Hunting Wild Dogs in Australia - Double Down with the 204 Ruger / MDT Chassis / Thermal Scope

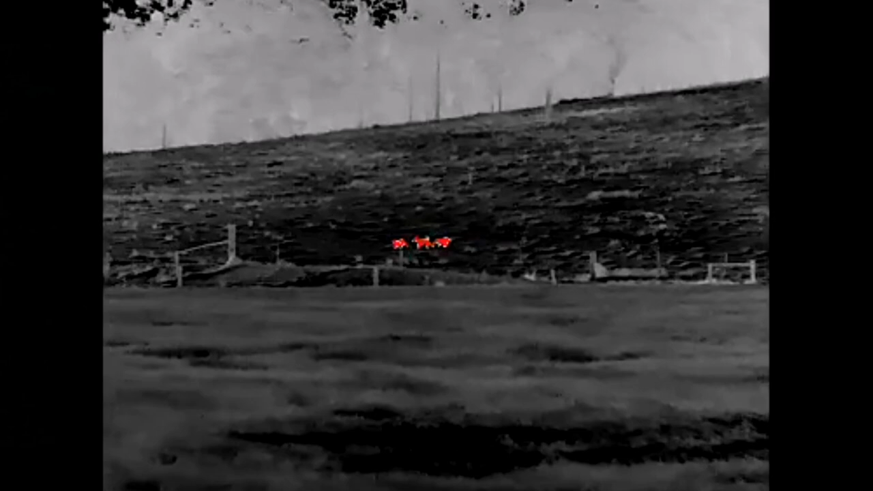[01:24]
They had a big biffo, so dog number three has probably copped a bit of a flogging from the other pair. There seems to be two hanging around one spot.
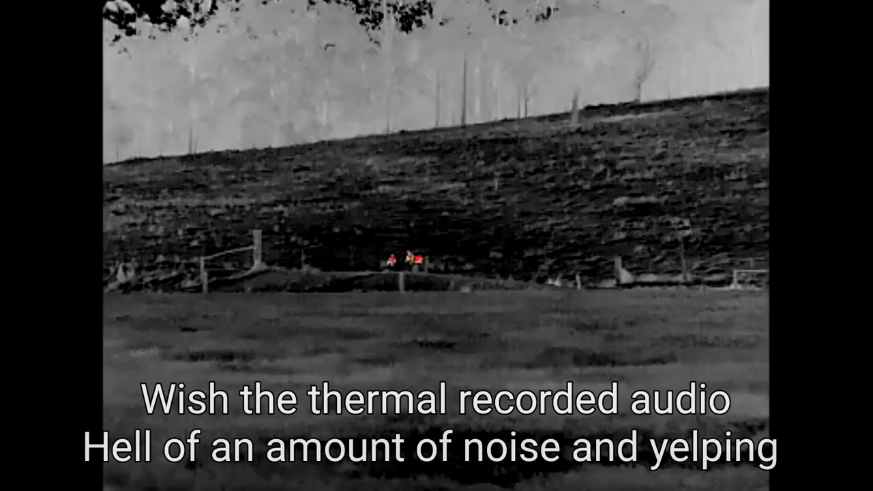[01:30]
So I'm going to close in. You probably won't see it in the video, but the moon's at about 80%, so it's pretty bright.